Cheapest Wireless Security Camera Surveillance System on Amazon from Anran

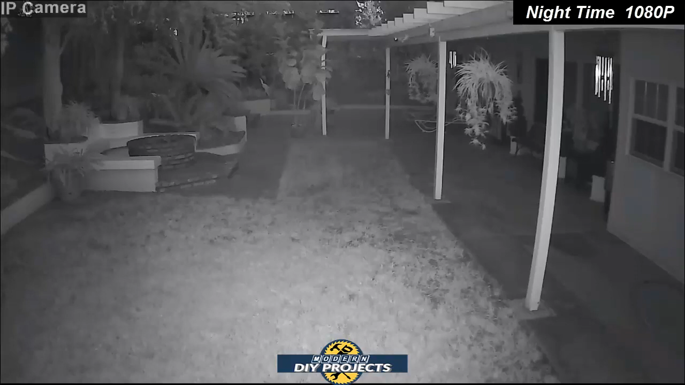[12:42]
This is with the IR setting infrared. And you can see there's no lighting around, but it's still clear enough, sharp enough that you can see what's going on. It's about eight o'clock at night, 830 about there. So you can see roughly how it looks in the evening when all the lights are out. There you go. Okay, guys, some final thoughts on the OnRound 1080p HD security camera.